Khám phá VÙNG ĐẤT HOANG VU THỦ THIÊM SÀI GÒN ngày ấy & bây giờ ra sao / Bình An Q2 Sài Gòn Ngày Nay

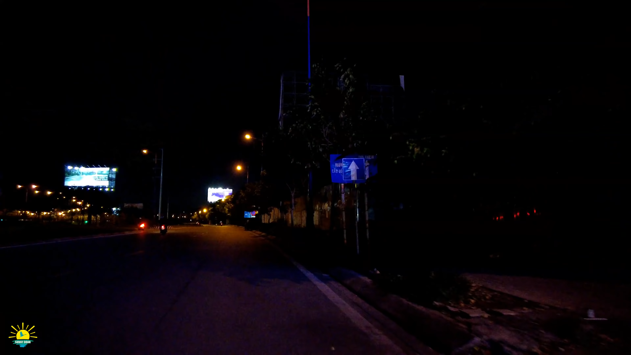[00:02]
Cái con đường này mờ mờ à, âm u quá vậy.
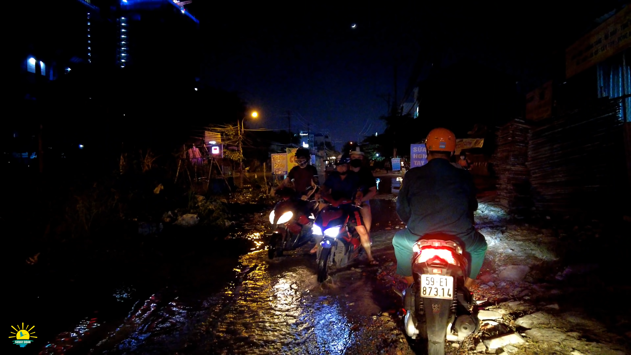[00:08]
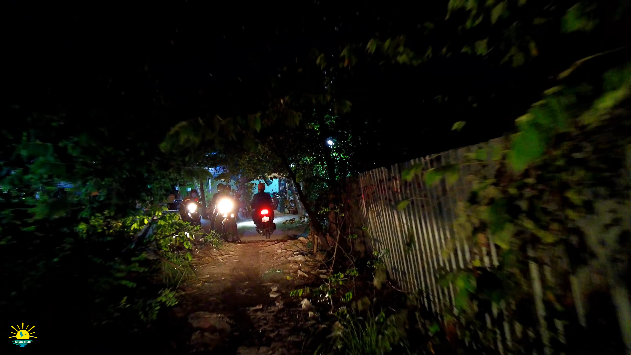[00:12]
Này á, rất là mệt mỏi.
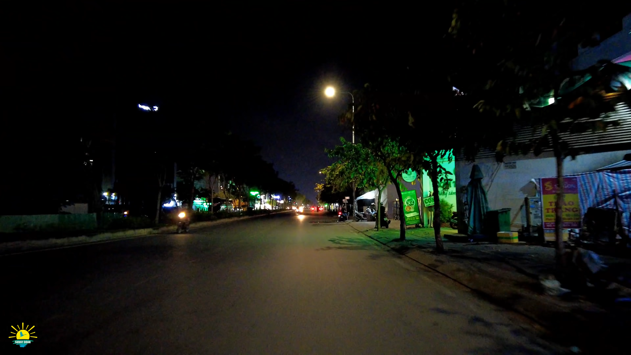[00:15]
Rồi đây là con đường chừng nào, đây là cái phố ăn nhậu, phố ăn chơi rất là nổi tiếng của khu vực Bình An.
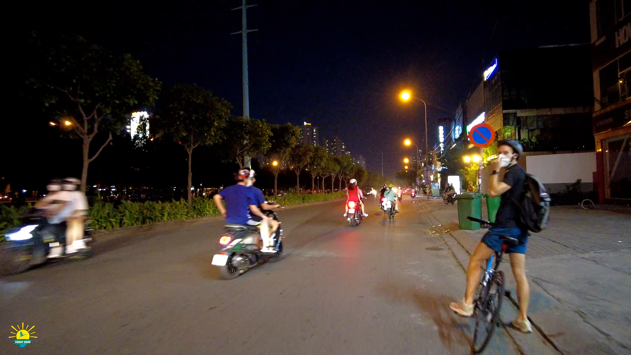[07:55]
Mé bên trái là một cái dòng kênh. Rồi băng qua cái dòng kênh đó thì nó sẽ có bên trái nữa là xa lộ Hà Nội, xa lộ Biên Hòa. Xa lộ Biên Hòa. Hình như hồi nãy nói là xa lộ Đại Hàng thì phải. Con đường này anh chị thấy quán ăn, quán nhậu thì rất là nhiều.
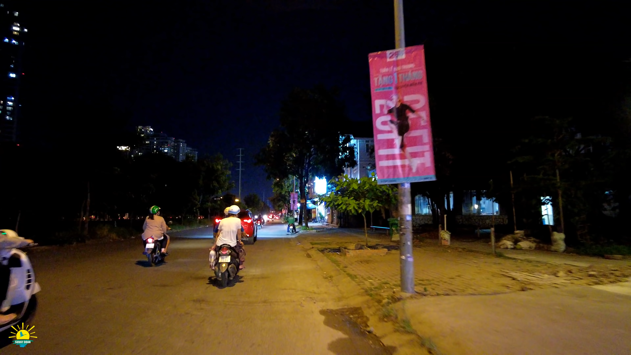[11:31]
Rồi tới đây thì Sunny sẽ mời anh chị chúng ta sẽ quẹo phải nha.
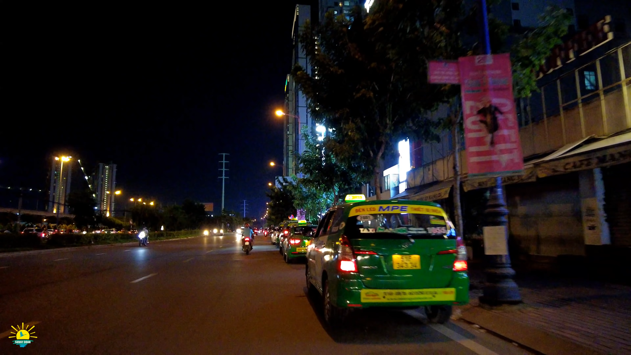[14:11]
Và đây là có một cái khu chung cư. Bây giờ thì nói với đường xá thì nó loạn xạ,
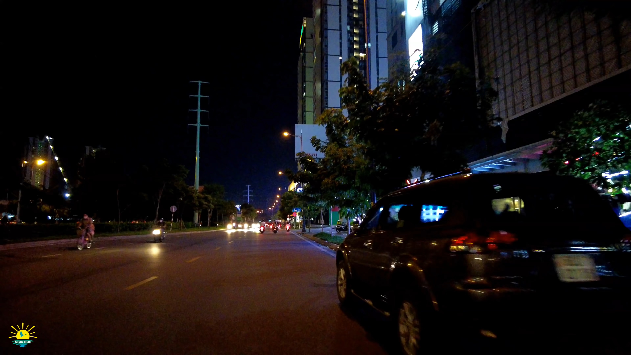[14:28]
không khéo là chúng ta có thể đi lạc anh chị. Nó có những cái cầu vượt quẹo qua quẹo lại. Ai tới đây thì xin đi ý, ở đây chưa được quẹo, phải đi thẳng luôn.
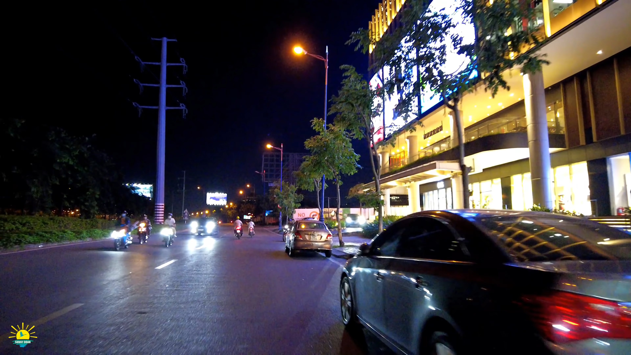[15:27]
Nếu mà đi bên trái là ra một đoạn ngắn thôi, thì chúng ta ra
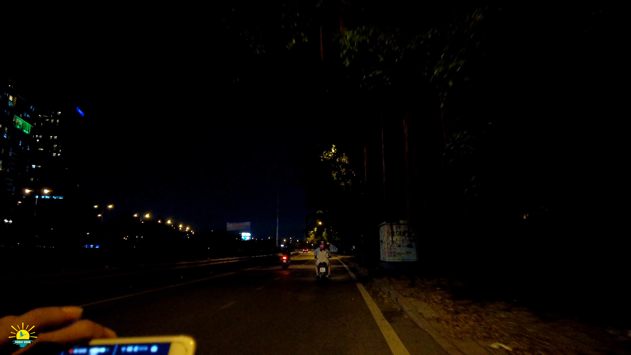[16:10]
Đó, con đường song hành bên trái là xa lộ.
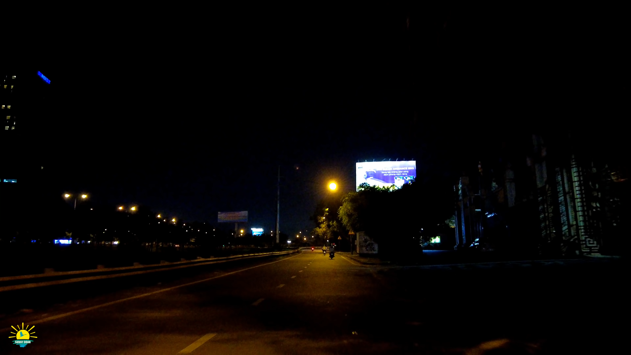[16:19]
Tới đây hiểu rồi. Nếu anh chị đi thẳng nữa là Thủ Đức theo cái hướng xa lộ, còn quẹo phải thì chúng ta sẽ đi về hầm Thủ Thiêm, đi vào đường dẫn cao tốc Sài Gòn Long Thành Dầu Dây. Cái hướng này là về đường dẫn nè.
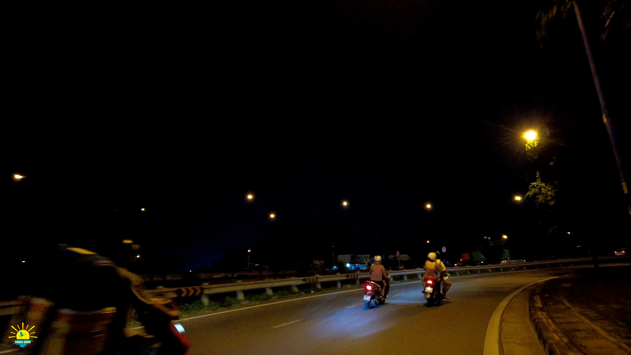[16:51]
Một lát Sunny sẽ tới chỗ kia, Sunny sẽ quẹo con đường Trần Não gọi anh chị. Anh chị cứ đi thẳng con đường này thì về quận nhất, qua hầm Thủ Thiêm.
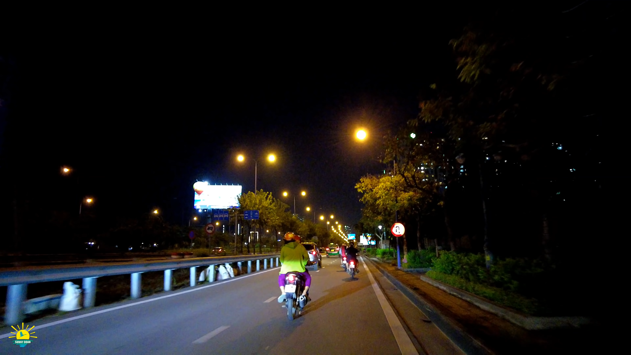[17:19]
Bữa nay Sunny bỏ trung tâm Sài Gòn cuối tuần mà đi những cái khu vực này, chở anh chị đi chơi cùng với Sunny hôm nay. Đi xe lý le hơn đi bộ.
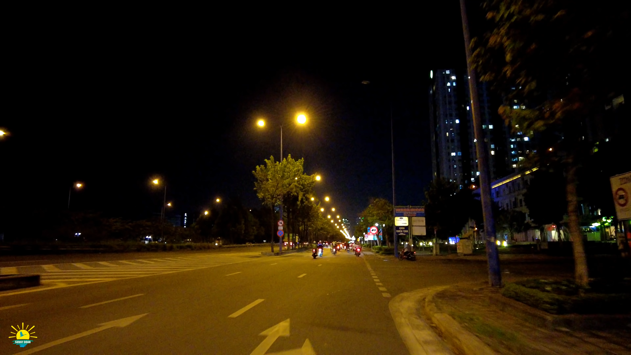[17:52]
Bên phải là chung cư cao tầng đó anh chị. Giá chung cư bây giờ thì cũng rất là mắc, toàn tiền tỷ không nha anh chị ha. 4-5 tỷ, 5-6 tỷ, chục tỷ.
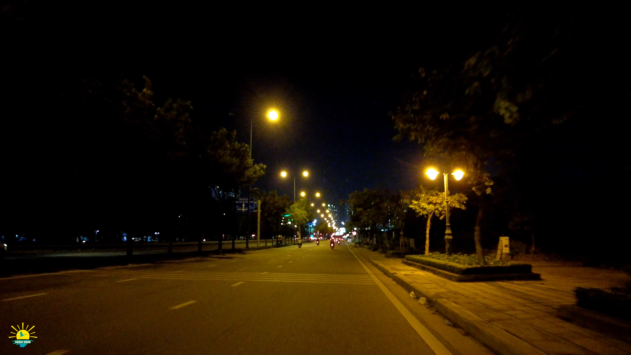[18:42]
Rồi tới đèn xanh đèn đỏ kia thì Sunny sẽ quẹo phải. Đây là một con đường mới hoàn toàn. Còn quẹo trái là chúng ta sẽ về, nếu mà quẹo trái thì chúng ta cái hướng chúng ta về phà Cát Lái đó anh chị, để qua Nhân Trạch Đồng Nai, và cũng là đường dẫn cao tốc Sài Gòn Long Thành Dầu Dây.
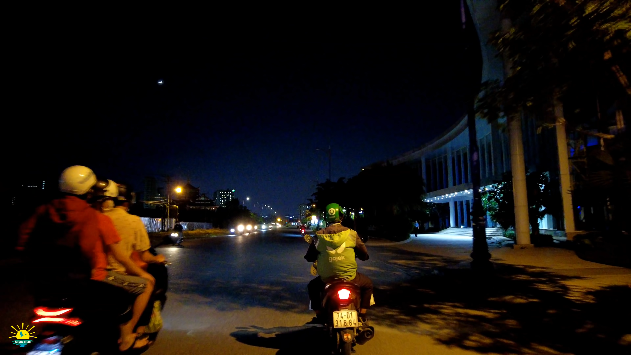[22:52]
Đi với Sunny một đoạn nữa nha anh chị. Đó, bên phải chúng ta đó là một cái khu vực
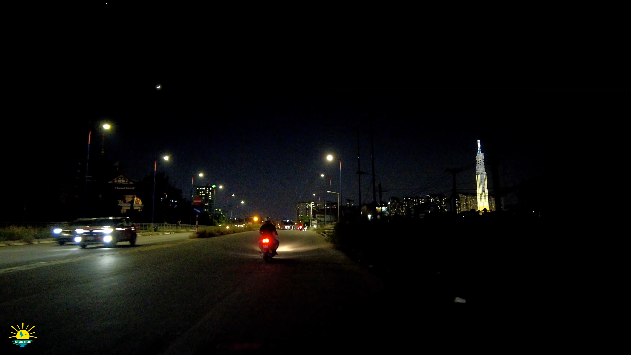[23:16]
cái tòa tháp Landmark 81 đó. Từ đó thì chúng ta xác định ngay chỗ cái tháp đó, ngay chỗ cầu Sài Gòn. Từ đó người các anh chị và các bạn cùng xác định đi với Sunny nha. Nhiều lúc là Sunny đi tối như thế này cũng mù giống như anh chị vậy đó.
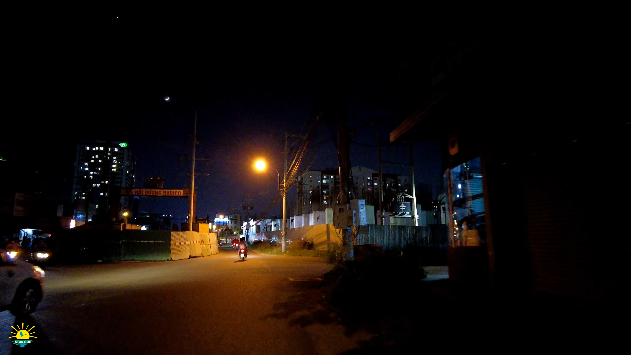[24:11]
Ở đây là mà hệ thống cống rãnh. Khu vực này khoảng 10 năm sau thôi, đi còn. Bên phải là những cột móng của chung cư.